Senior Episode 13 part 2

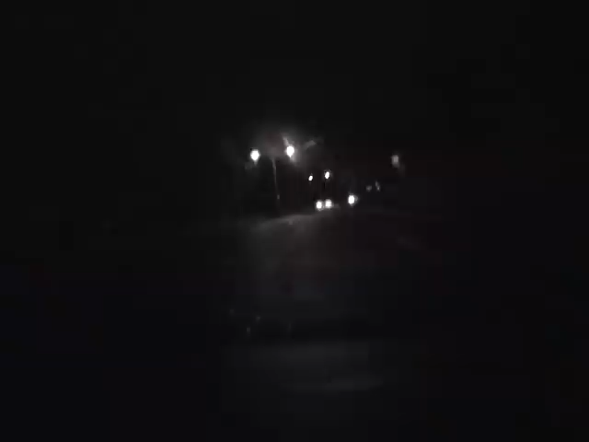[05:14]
somebody outside walking on the sidewalk. Over here.
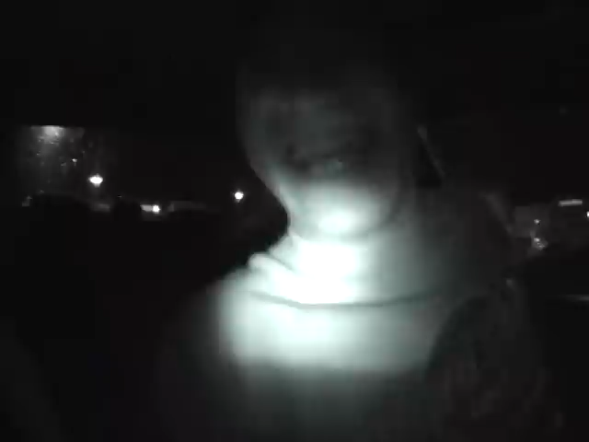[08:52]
Do you see them? Yeah. They're right there. Does it have zoom?